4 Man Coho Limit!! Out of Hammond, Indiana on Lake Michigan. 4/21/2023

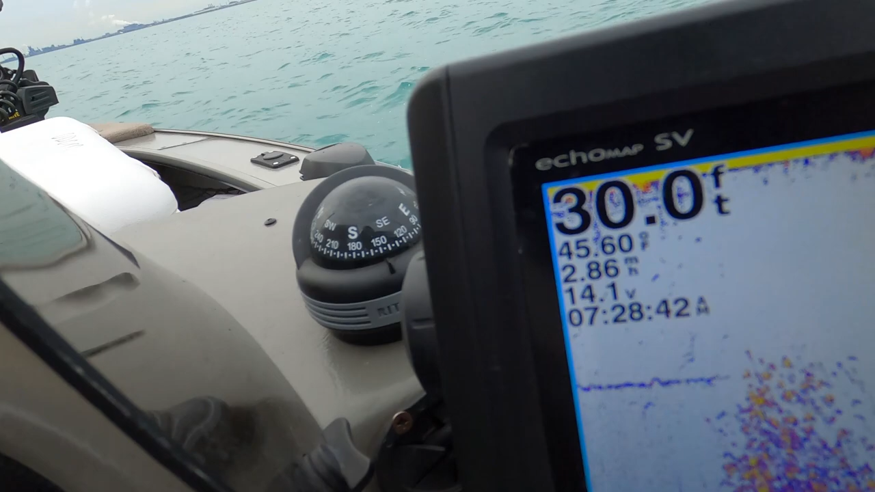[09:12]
On screen: depth 30.0 ft, water 45.60°F
He's at 45.6 degree water, and look at this bait ball.